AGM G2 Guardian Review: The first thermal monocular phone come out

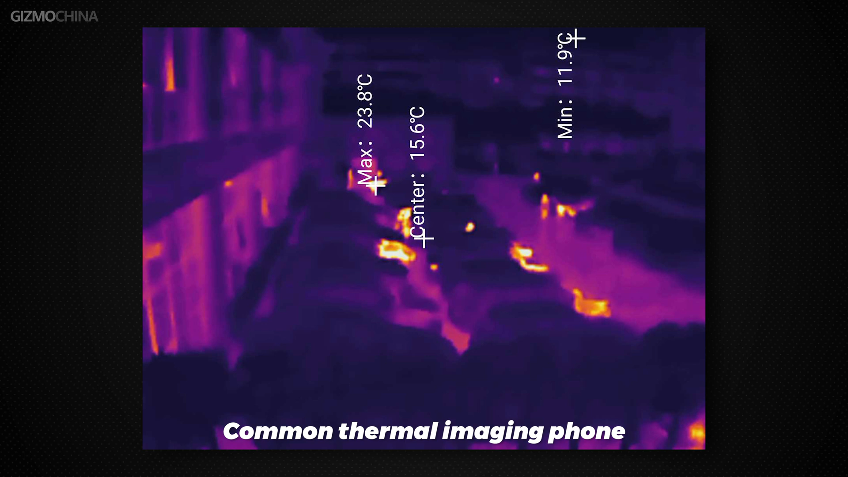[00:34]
On screen: max 23.8°C, min 11.9°C
it is difficult for ordinary thermal image phones to detect long distances of more than 100 meters. G2 Guardian can detect heat up to 500 meters.
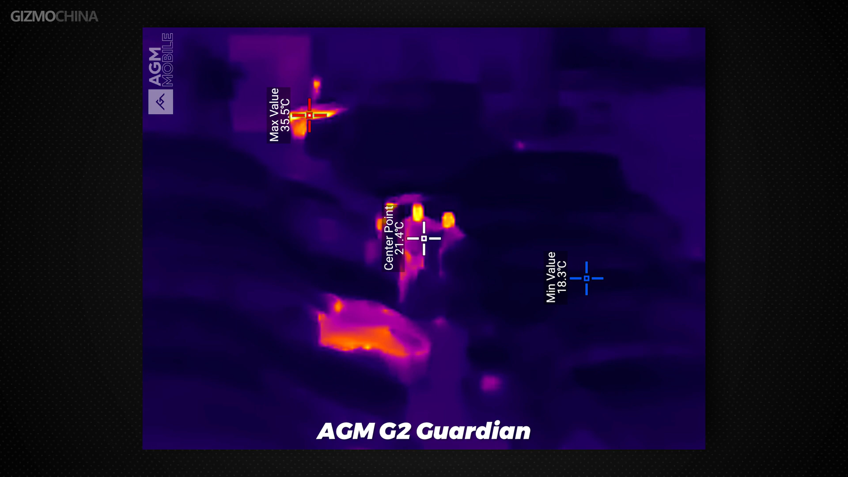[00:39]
On screen: spot 21.4°C, max 35.5°C, min 18.3°C
This is the main reason why they dare to announce this phone at MWC. This infrared lens is not only 5.6x telephoto but also supports autofocus. It allows the heat source to present a clear outline, so you can distinguish what kind of creature it is.
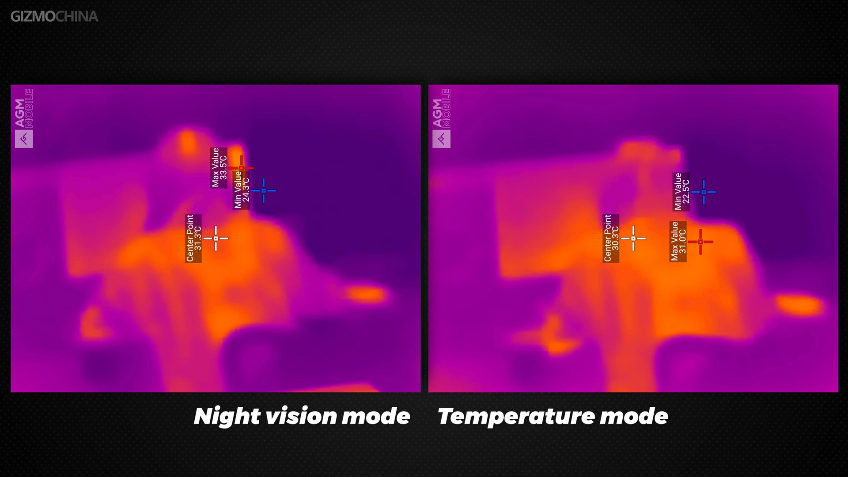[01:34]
In fact, the difference between them is the difference in contrast, and do not necessarily have to switch modes often. While you need a long-range thermal monocular instead of a regular thermal image phone, AGM gives a few answers, night search and rescue.